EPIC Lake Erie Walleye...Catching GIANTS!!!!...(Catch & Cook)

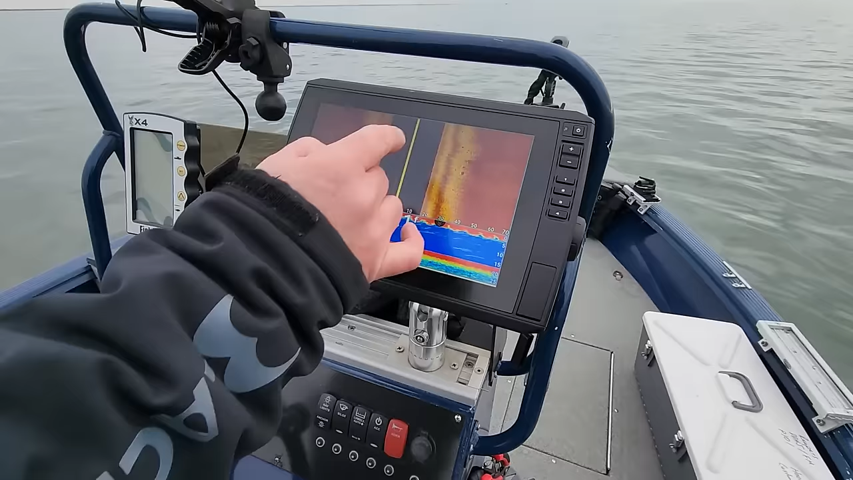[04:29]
we get up a little further on these marks you get to a little further north there's some rock miles up there where we got a little small mouth on oh yeah
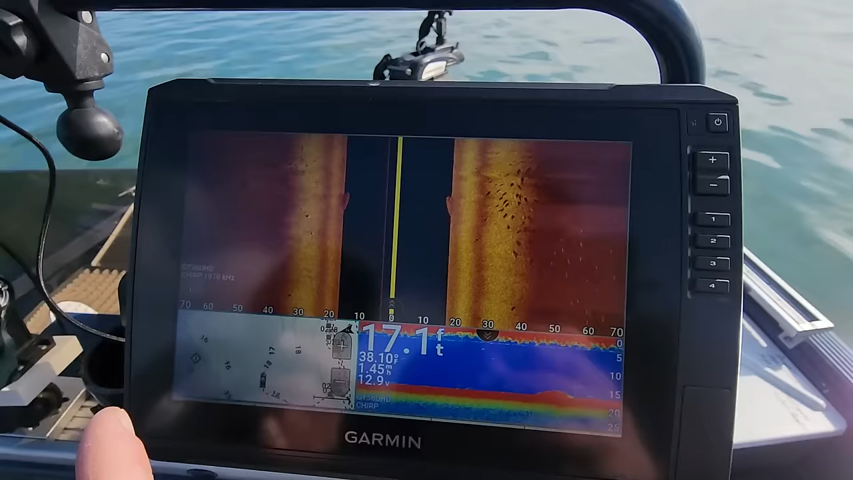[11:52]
On screen: depth 17.1 ft
Well, all fish. I bet you these are walleye. Yeah. Yeah. Oh, there's one. Get him, Kyle.